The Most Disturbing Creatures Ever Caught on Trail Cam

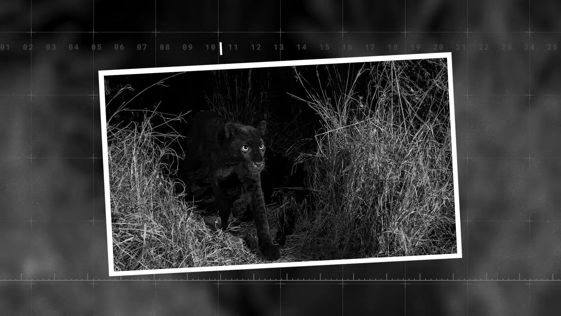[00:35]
Number 20. Rare Black Leopard Wildlife enthusiast and skilled photographer Will Burrard Lucas
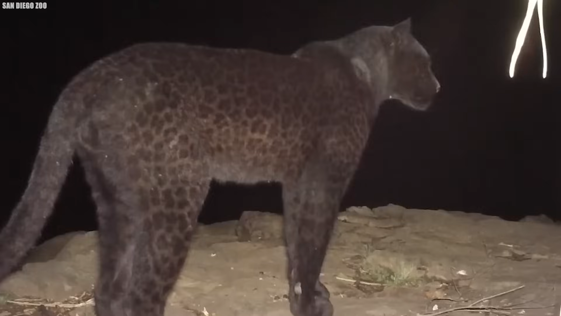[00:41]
recently achieved a remarkable feat by capturing captivating images of a black leopard deep within the Kenyan wilderness.
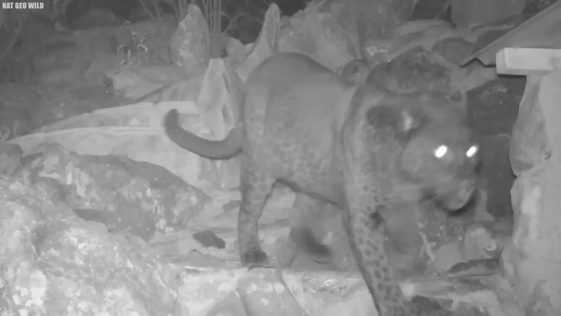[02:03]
Notably, melanism affects about 11% of leopards globally, but it's rarely seen in African leopards.
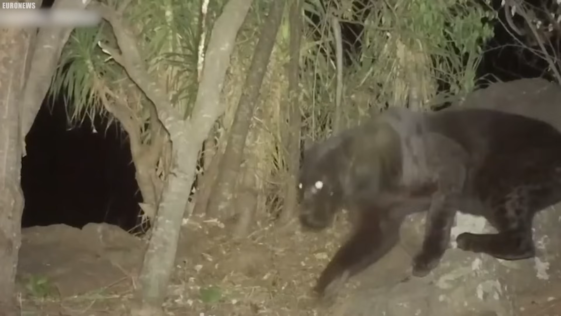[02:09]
The sighting of this black leopard in Kenya's Laikipia region, a semi-arid area, is remarkable.
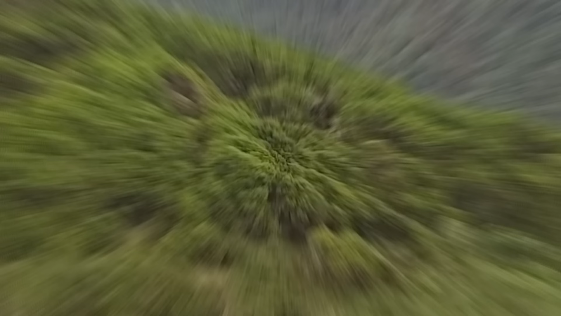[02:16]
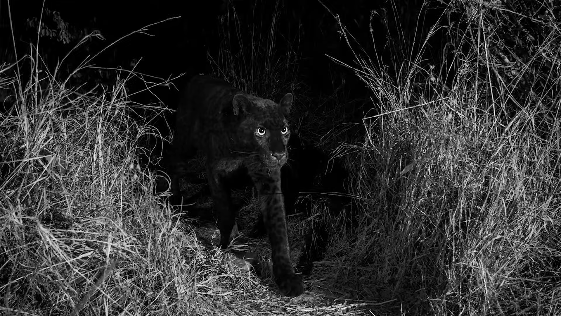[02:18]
Previous melanistic leopards were mostly found in shaded tropical forests.
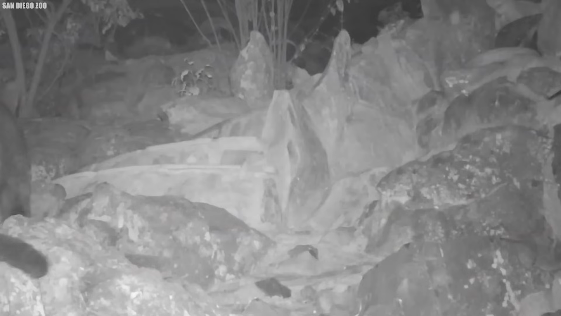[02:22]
Melanism is a crucial adaptation, helping these animals blend into dark environments and giving them an edge in concealment and hunting.
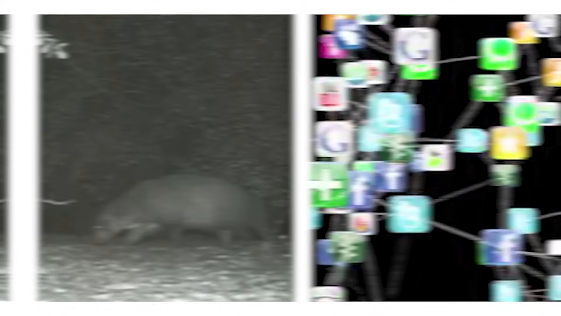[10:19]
The photograph, once shared on social media, ignited curiosity and fascination among both the public and wildlife enthusiasts.
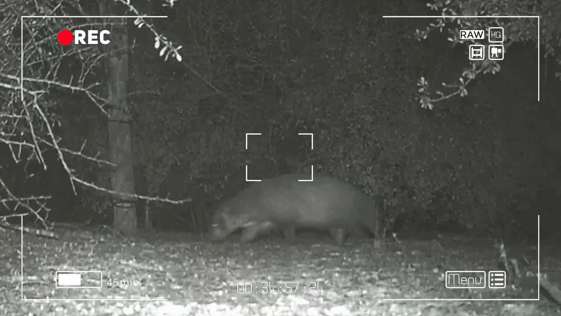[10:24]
Acknowledging the puzzle presented by the enigmatic creature, the authorities at Benson Rio Grande Valley State Park candidly admit their inability to definitively ascertain its identity. Nonetheless, they've ventured several hypotheses to explain this cryptic presence.